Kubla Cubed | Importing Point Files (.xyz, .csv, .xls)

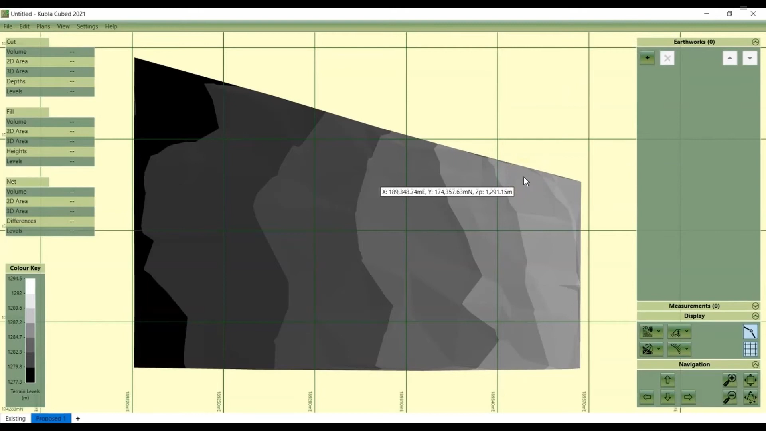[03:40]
But in this case, we're trying to compare two surveys. So we're going to add another feature surface. We're going to just do exactly the same process. Select the points tab, add points from file.
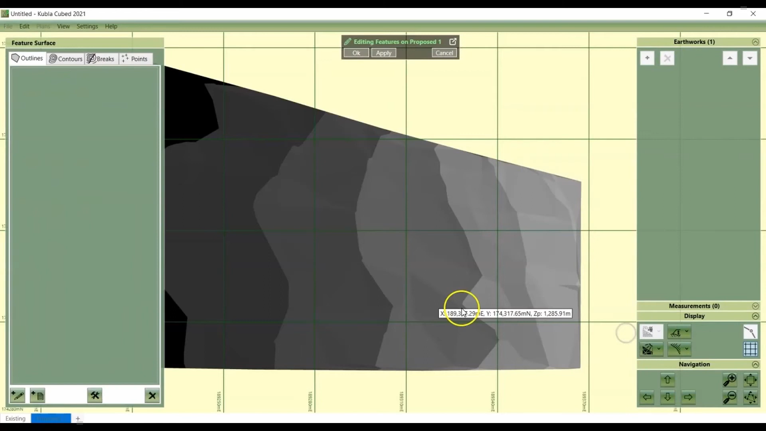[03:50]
And I'm going to select the after dot xyz file, which is a text file containing the values.
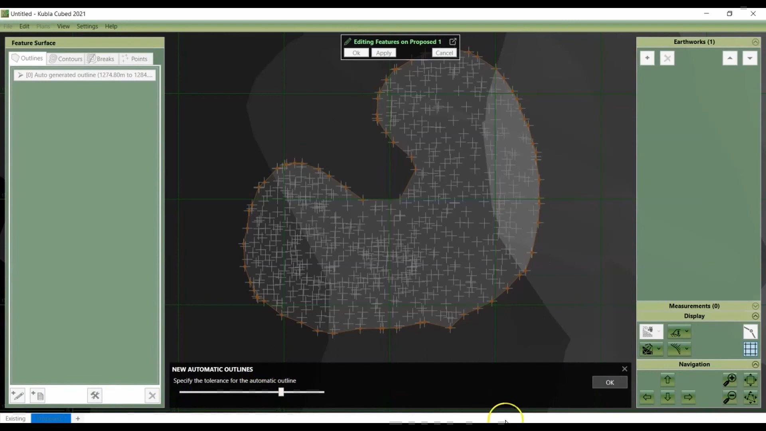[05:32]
And the computer will compare the existing and proposed survey.